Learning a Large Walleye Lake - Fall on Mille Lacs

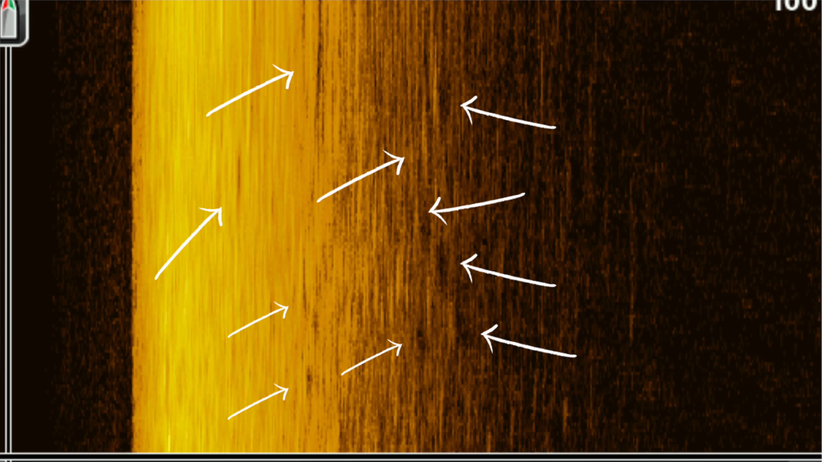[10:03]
We must be moving out of their active window here. They're not crushing.
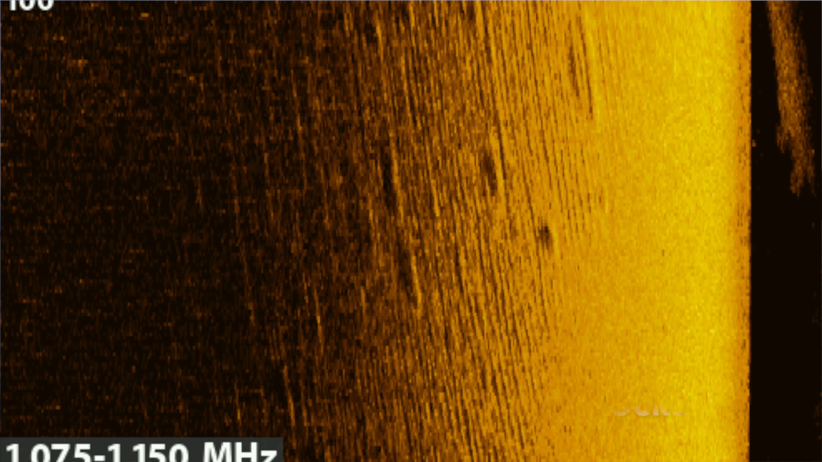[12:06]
another one of them, you know, rock to sand transitions that we were fishing yesterday, and it sure looks like there's fish lined up on the edge of this thing.
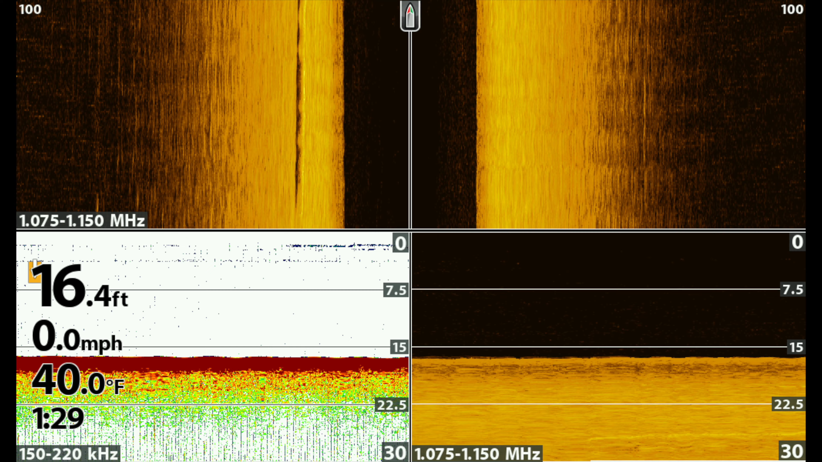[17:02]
On screen: depth 16.4 ft, water 40.0°F, speed 0.0 mph
129. Although I realize I have to adjust my hummingbird for daylight saving. It's not 129. It's 1229.